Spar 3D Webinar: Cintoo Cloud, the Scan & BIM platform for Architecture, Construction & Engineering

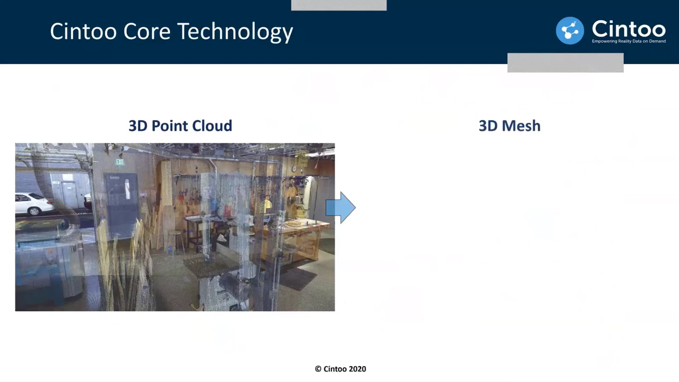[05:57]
Okay? This point cloud to mesh is a very highly developed technology over the last 20 years. So, this mesh that we do produce will be highly streamable in a web browser,
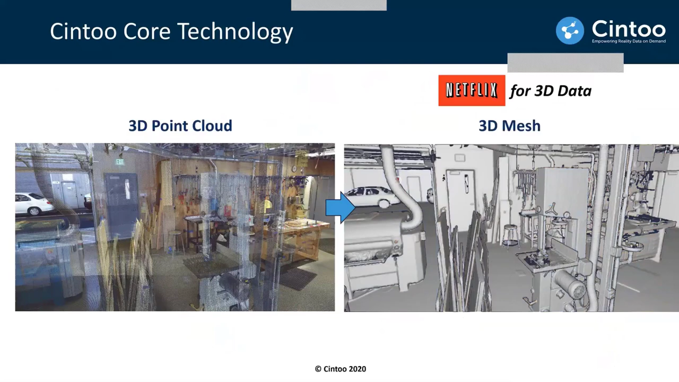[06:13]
the same way Netflix will stream high resolution videos in a browser as well. So, people would call us a Netflix for 3D data for this very reason. Good news when you do this point cloud to mesh transformation is that this will make your scan data 10 to 20 times smaller in size. So, making it much easier to upload to the cloud. Okay? But very good news as well is that we retain the accuracy of the source scan.
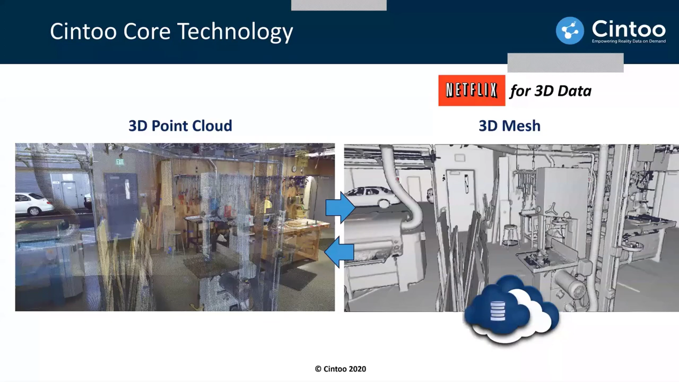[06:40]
We retain the project information of the structure of the project. So, we can retrieve back the source point cloud in its original form.
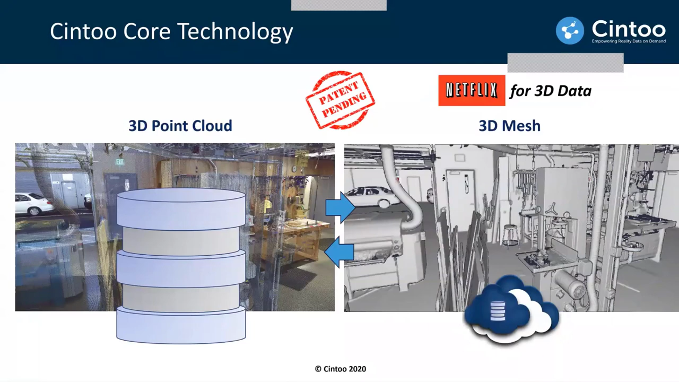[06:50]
And this is a pattern we have for this technology. So,
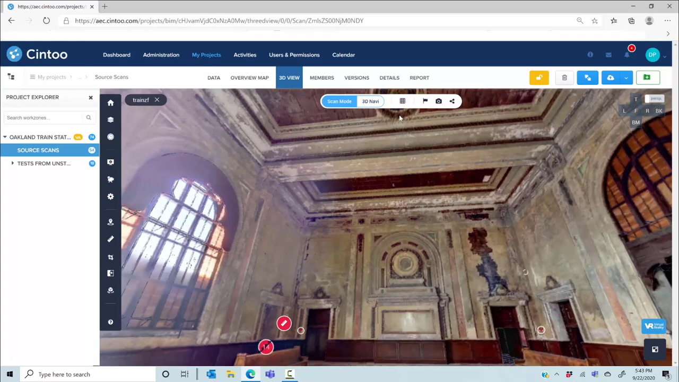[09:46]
And by removing color from the 3D mesh, you will really see what SYN2's technology is all about.
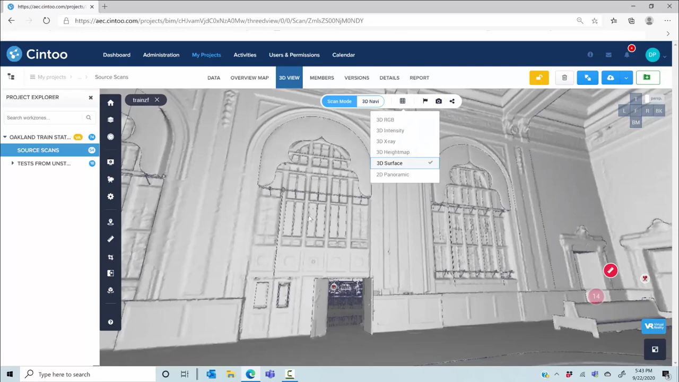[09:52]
This is a surface mode where you can really see what has been captured by the laser beam independently from the RGB sensor. So if you look at this from the 3D RGB or 2D panoramic image mode, you will see almost nothing.
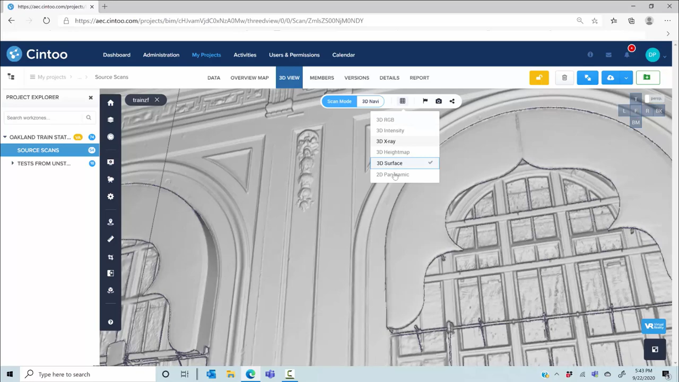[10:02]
But switching to the 3D surface, you really see every single detail for the geometry that has been captured.
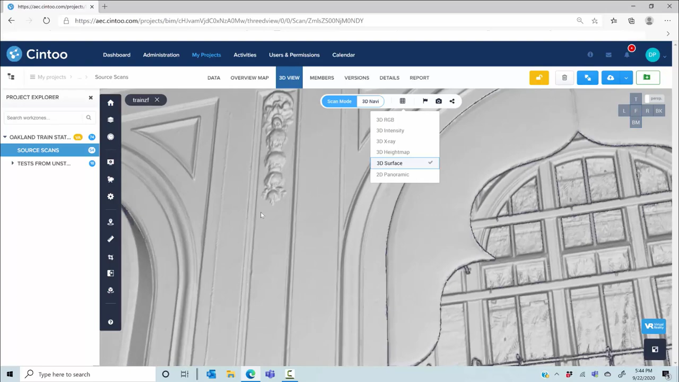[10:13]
And of course, the higher the density of your scans, the higher the density of your mesh. So let me switch to another vantage point like this one.
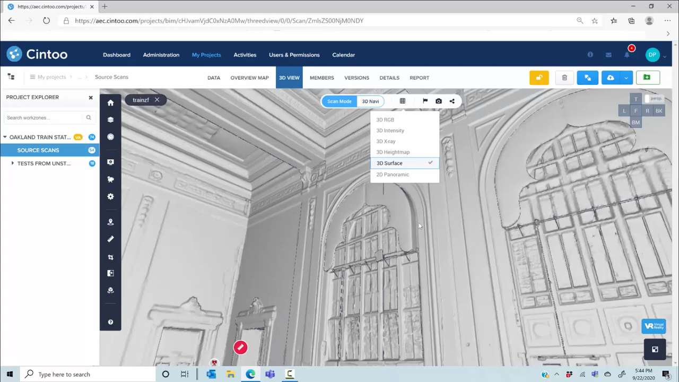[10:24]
To see the mesh streaming happening, you will get the very finest level of detail if you zoom in.
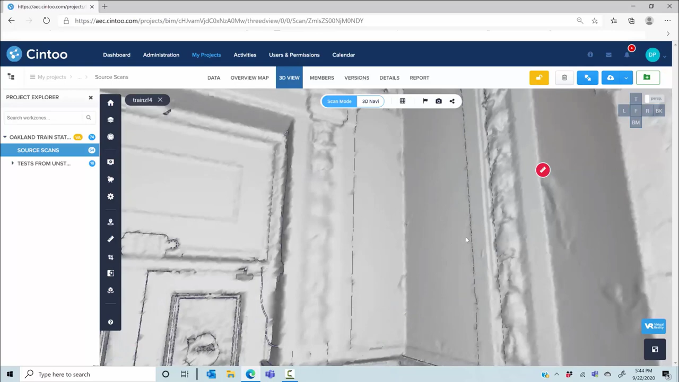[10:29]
So this shows what the technology can do for you.
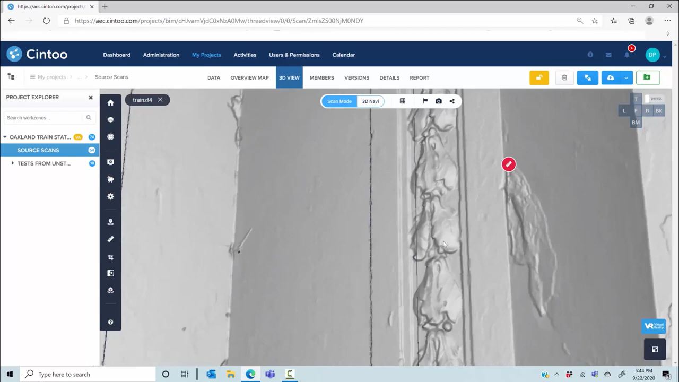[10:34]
It will reveal details in your scans that you have probably never seen before.
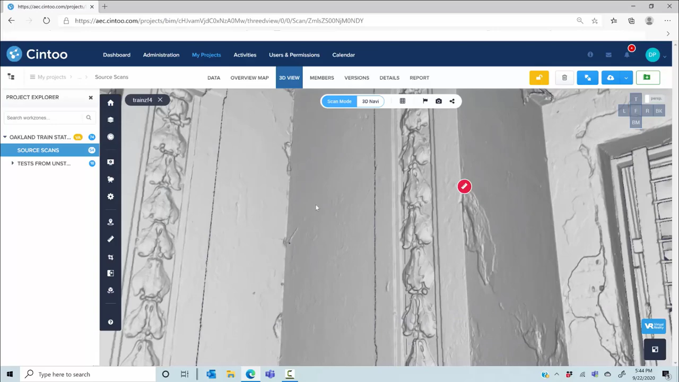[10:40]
And it makes the data much easier to interpret. So you can use this surface mode or any other 3D display mode to take measurements,
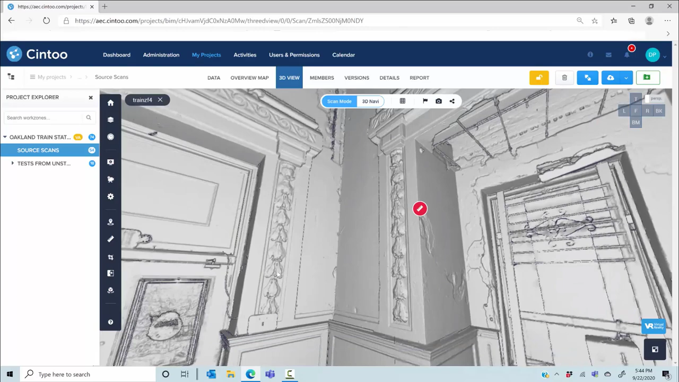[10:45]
picking the exact 3D points that you want. And then you can, which you can also save in a context, with a context. You can also create annotations, which can be nodes, private nodes, or issues. And let me show you other display modes,
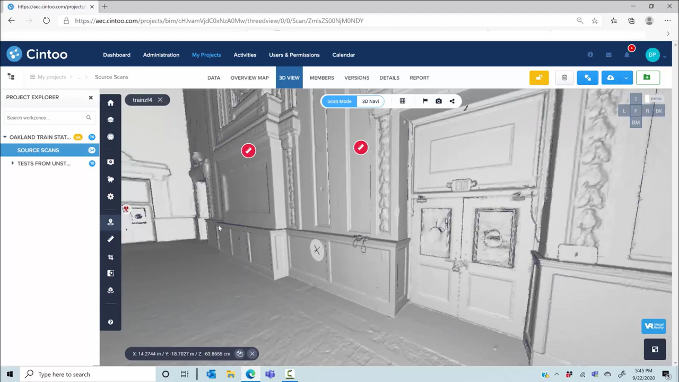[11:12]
like this height map, for which we will colorize the mesh based on the Z axis.
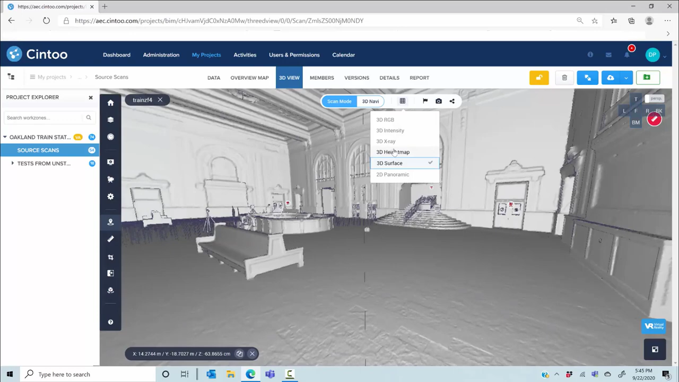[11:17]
That could be used to give you a good sense of your floor flatness.
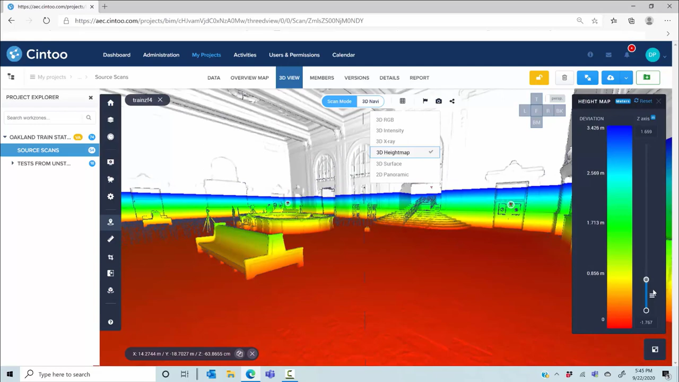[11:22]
Another one is X-ray vision mode.
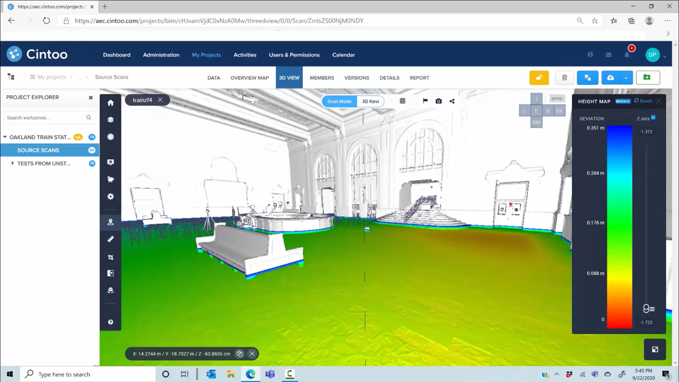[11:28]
And this one will be useful when you switch from the scan-to-scan navigation to the 3D navigation.
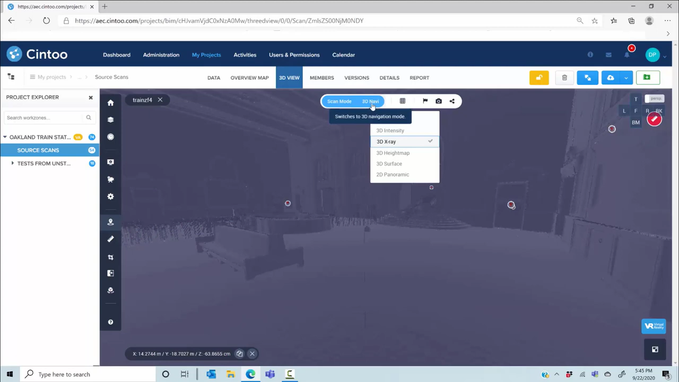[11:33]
You can now see the whole project on the X-ray display will let you see the scan layout through the walls.
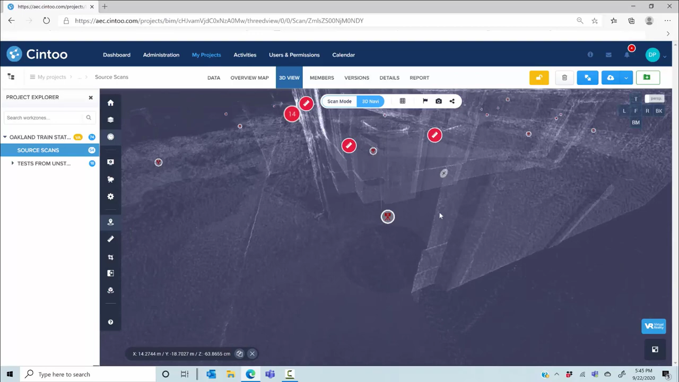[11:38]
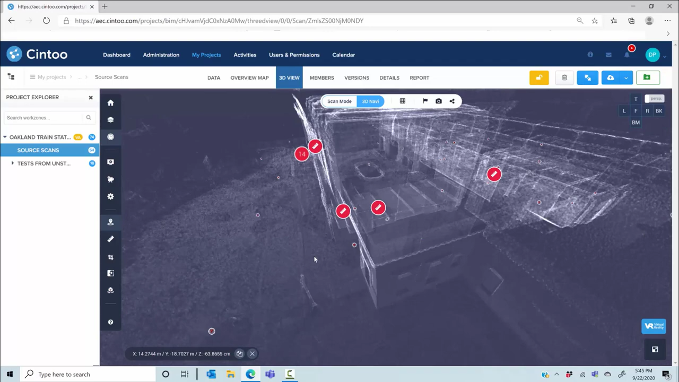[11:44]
You can also now use a crop tool to create any section along the X, Y,
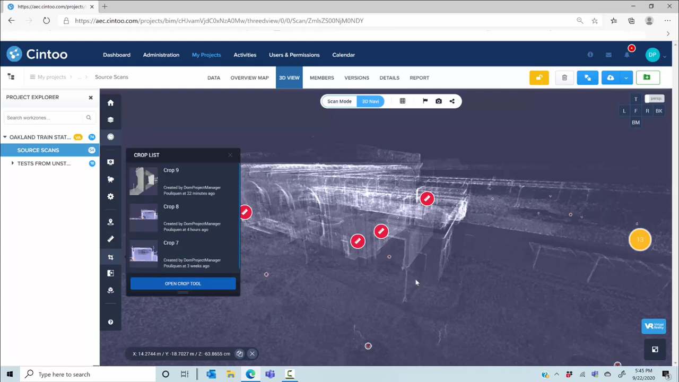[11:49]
or Z axis, or to isolate on the equipment or area.